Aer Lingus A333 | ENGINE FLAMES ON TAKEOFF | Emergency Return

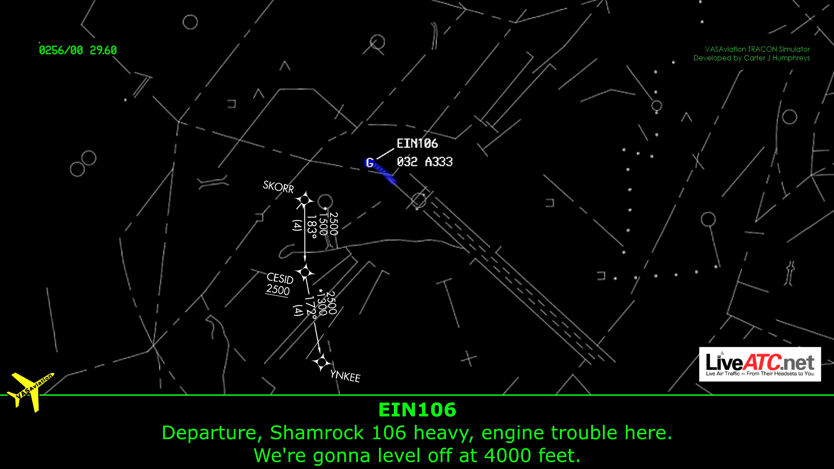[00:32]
Departures, Shamrock 106 Heavy, with engine trouble here, and we're going to level 4,000 feet.
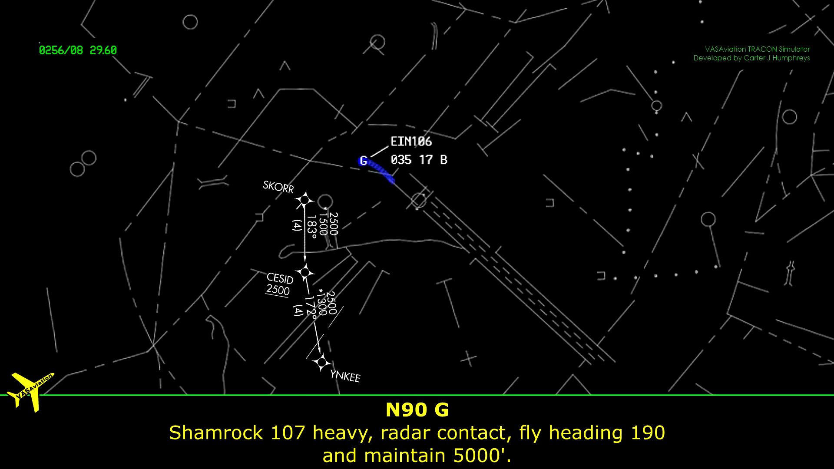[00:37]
Shamrock 107 Heavy, radar contact, fly heading 190 and maintain 5,000.
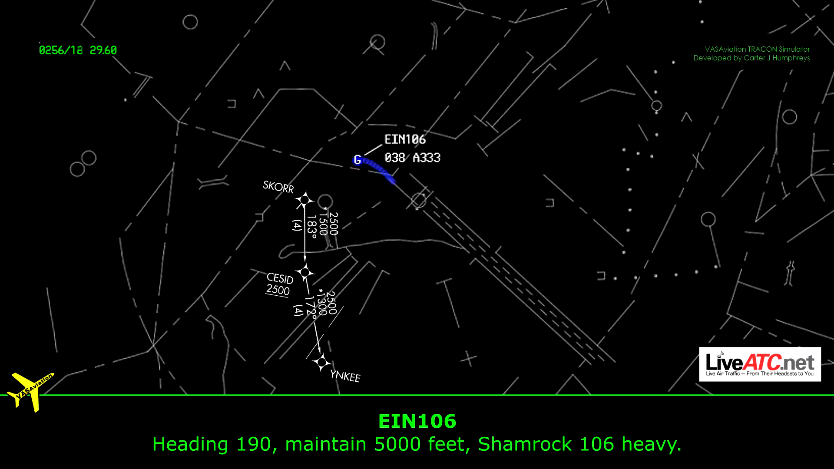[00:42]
Heading 190, maintain 5,000, Shamrock 106. Shamrock 107 Heavy, stay in tension.
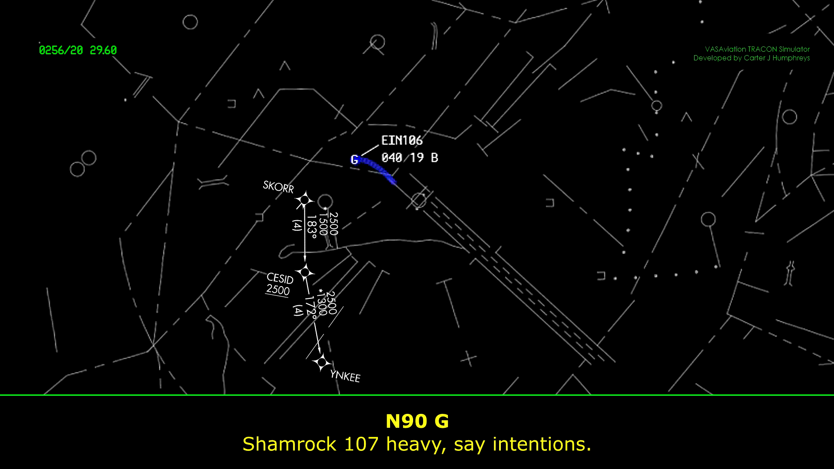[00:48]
Troubleshooting at the moment, and we're going to level 5,000 feet and take up heading 190.
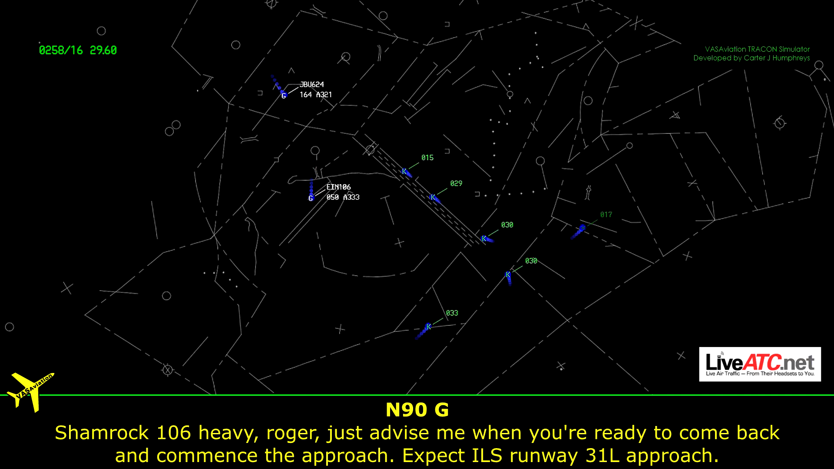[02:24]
Just advise when you're ready to come back into the approach. Expect ILS runway 31 left approach, 31 left. That's copied, ILS 31 left, Shamrock 106 Heavy.
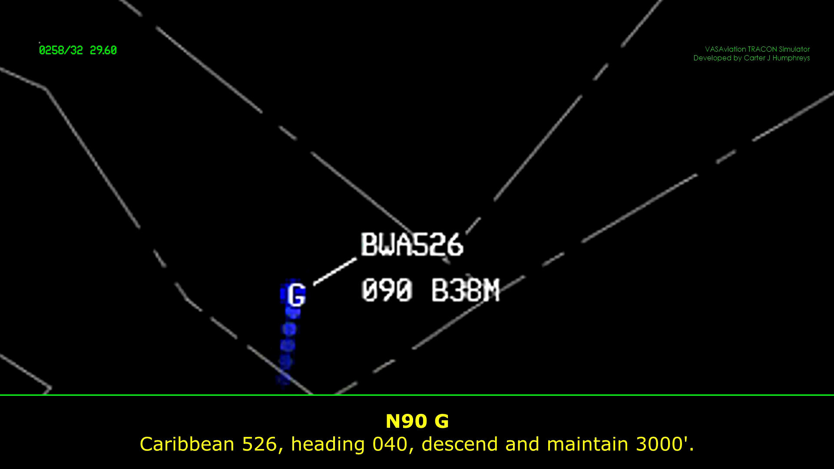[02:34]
We have 526 heading 040 to center, maintain 3,000.
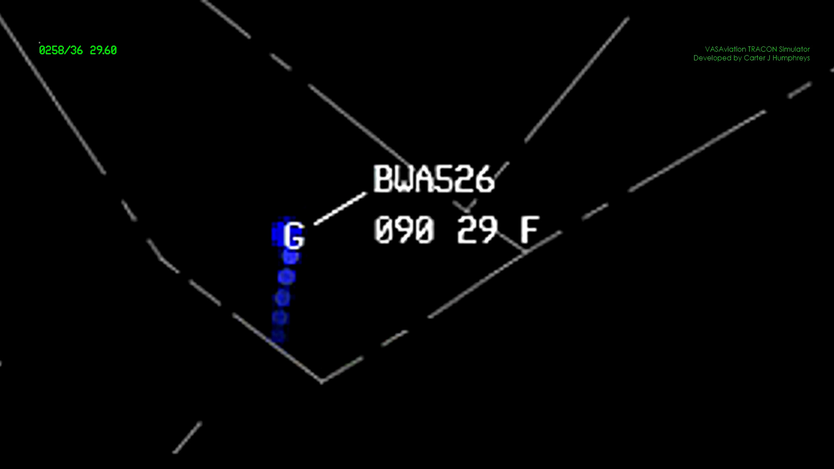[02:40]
Blue 624, heading 190, maintain 13,000.